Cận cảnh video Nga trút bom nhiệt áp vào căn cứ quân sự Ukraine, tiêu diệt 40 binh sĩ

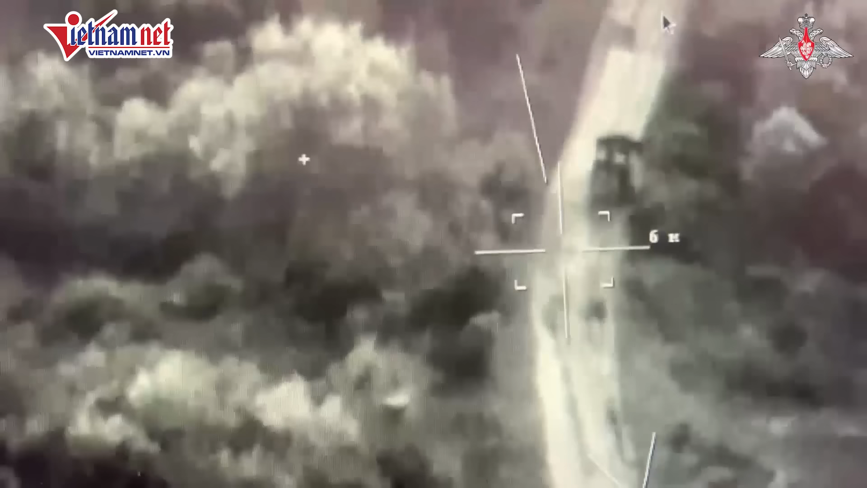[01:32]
Sau đó, khi xe bọc thép Ukraine đổ cạnh một toàn nhà,
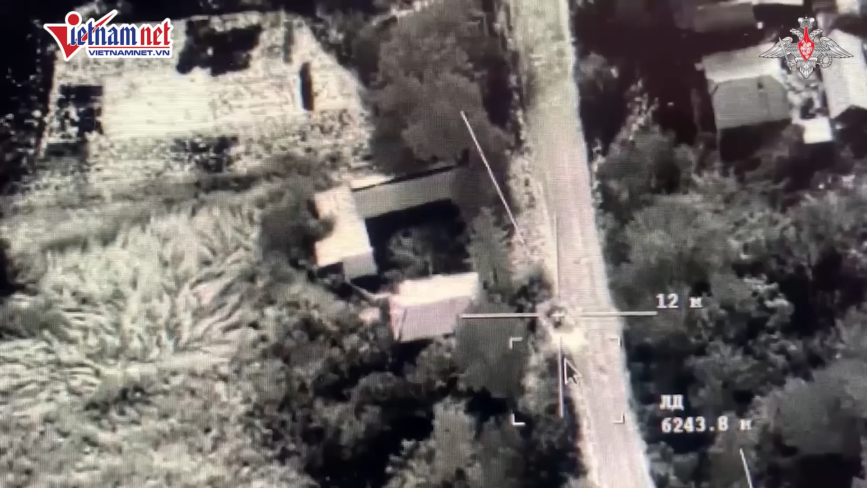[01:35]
UAV Nga dường như đã bắn tên lửa dẫn đường bằng
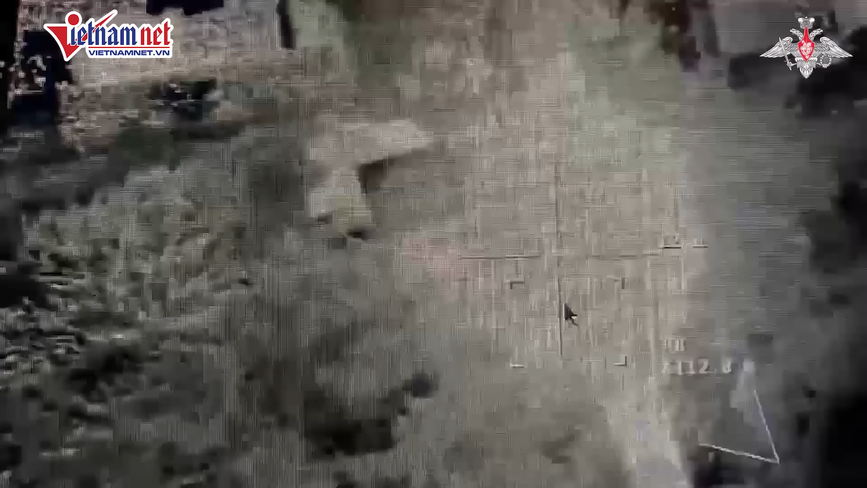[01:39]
laser KH-PPLA vào mục tiêu này.